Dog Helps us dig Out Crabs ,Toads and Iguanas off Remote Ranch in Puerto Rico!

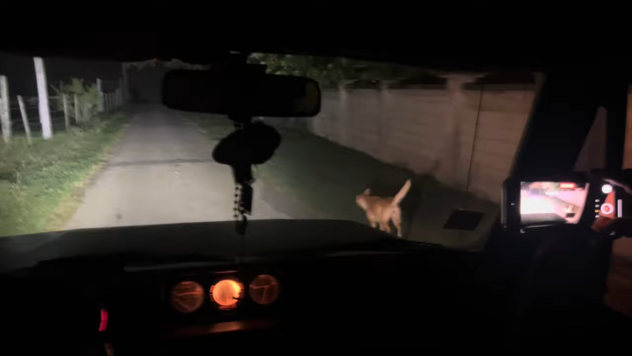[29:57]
She wants me to drive fast. She likes to chase the car.
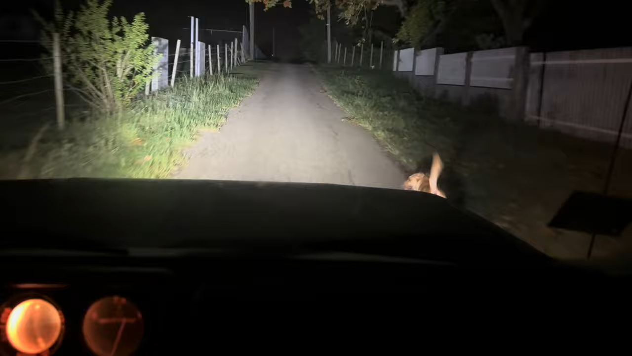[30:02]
Neighbor dog, you're right in front of the car.